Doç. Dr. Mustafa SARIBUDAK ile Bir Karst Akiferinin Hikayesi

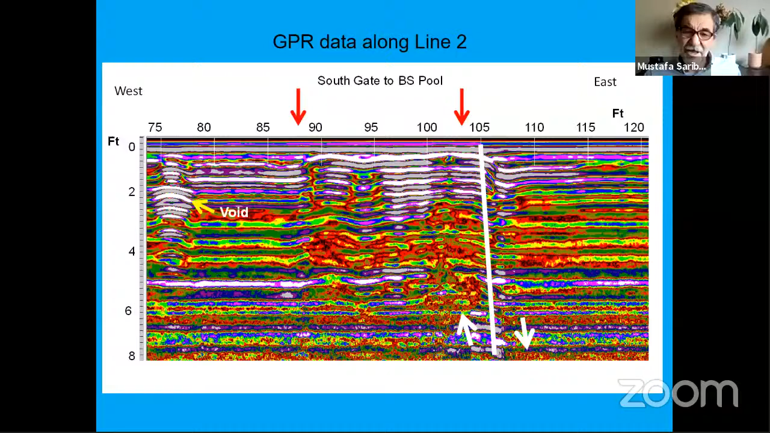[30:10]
yani bir fay olabileceğini yönlendiriyor. Görüyorsunuz, yani veri arttıkça, jeofizik verisi arttıkça size yeni bilgiler geliyor. Sismik refleksiyona bakalım.